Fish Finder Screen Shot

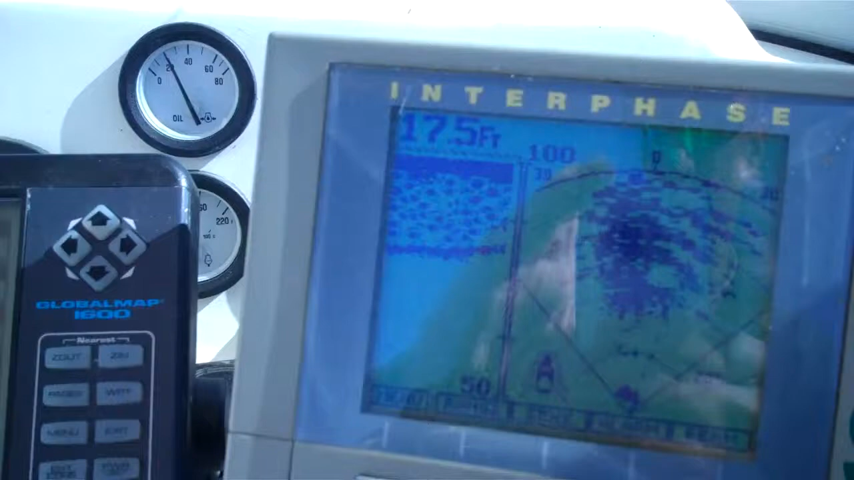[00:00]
On screen: depth 17.5 ft
I don't normally do this, but the fish finder is so loaded with fish,
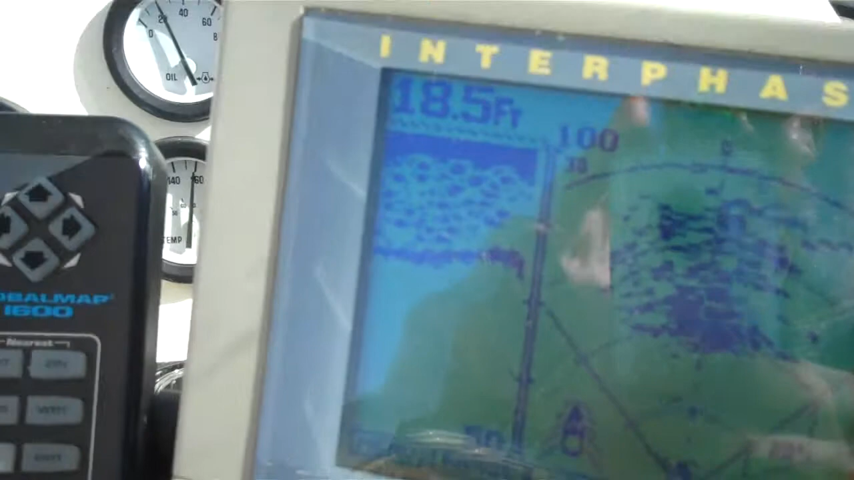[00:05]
On screen: depth 18.5 ft
I've got to take a screenshot of this.